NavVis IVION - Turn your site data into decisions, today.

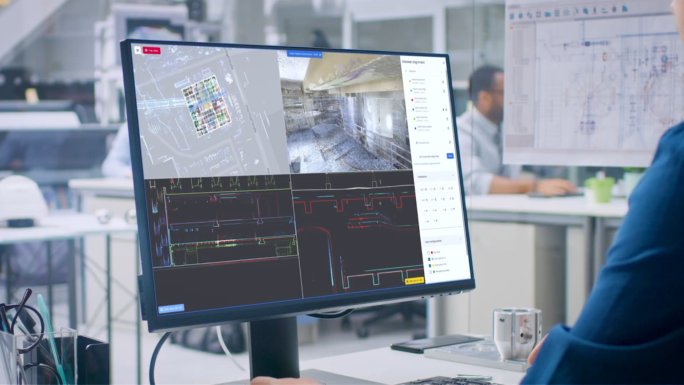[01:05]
Align scans using cloud-to-cloud registration or geo-referencing with control points.
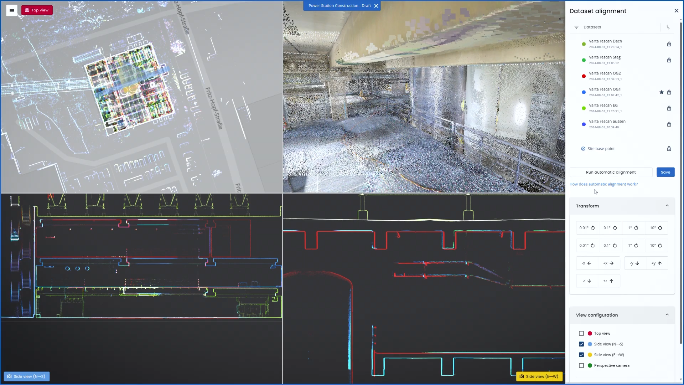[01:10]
Clean and refine point clouds for more accurate results.
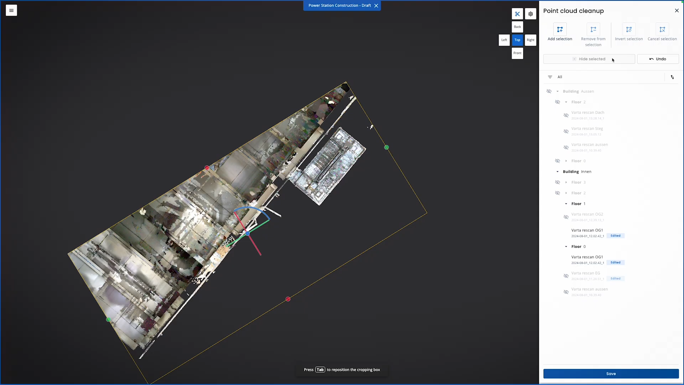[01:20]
Navigating your digital site is intuitive and informative. Switch between map and panoramic views for a clear understanding of conditions.
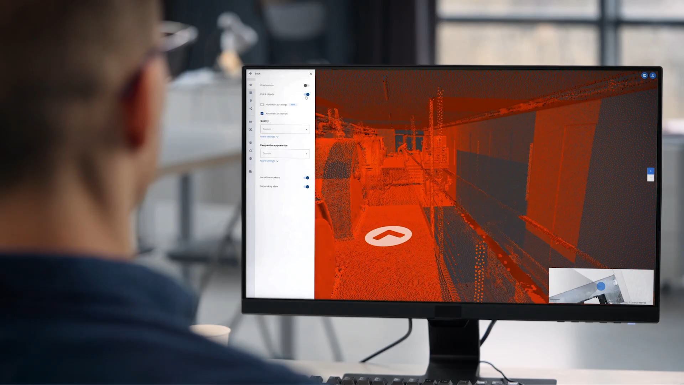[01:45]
Import BIM models to compare design and as-is conditions.
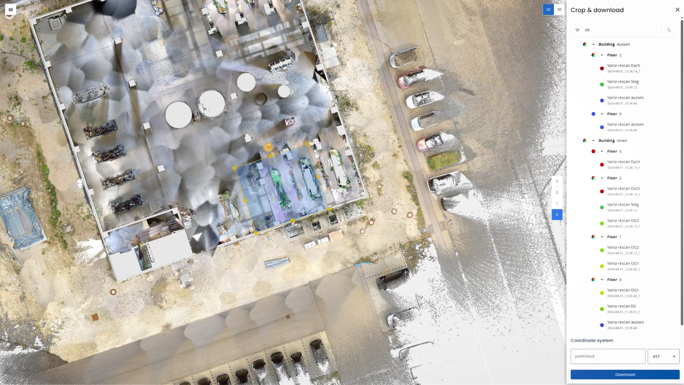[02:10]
PLY, or RCS for use in other tools.
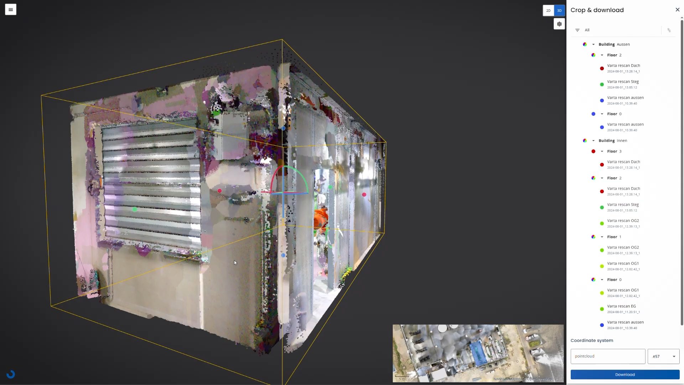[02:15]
Integrating smoothly with existing workflows,
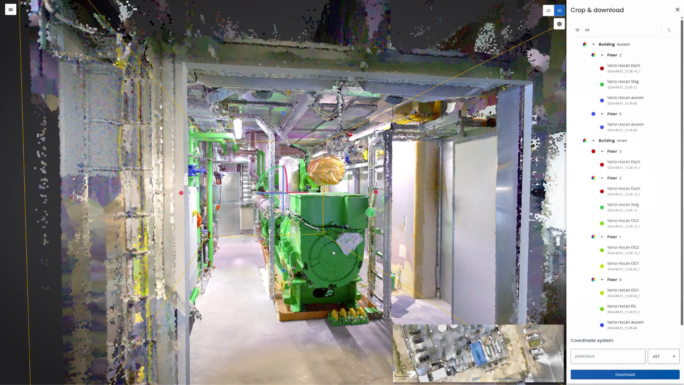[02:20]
Navis data can be imported into any BIM modeling tool with high accuracy, low noise, and the detail needed to confidently model even fine features.